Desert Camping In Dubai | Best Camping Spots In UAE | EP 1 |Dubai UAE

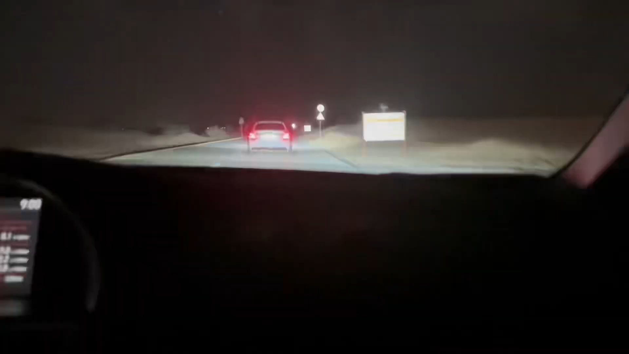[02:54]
तो भाई आप ये देखें कि चारों तरफ अंधेरा है, और हम डेजर्ट में पहुंचने वाले हैं, और मैं आपको बाहर से दिखाऊंगा इसका।